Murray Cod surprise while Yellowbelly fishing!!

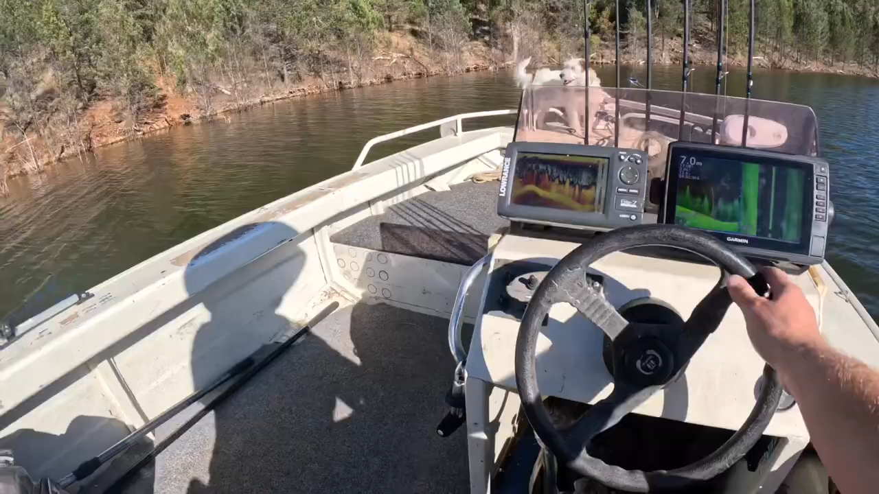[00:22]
Since no one's fishing around here and the water's still a bit cool it's starting to warm up which is nice. What I'm doing is I'm just cruising along with the side scanning and the down imaging. Just going over the big thistle bed or a weed bed but it's mostly dead thistles.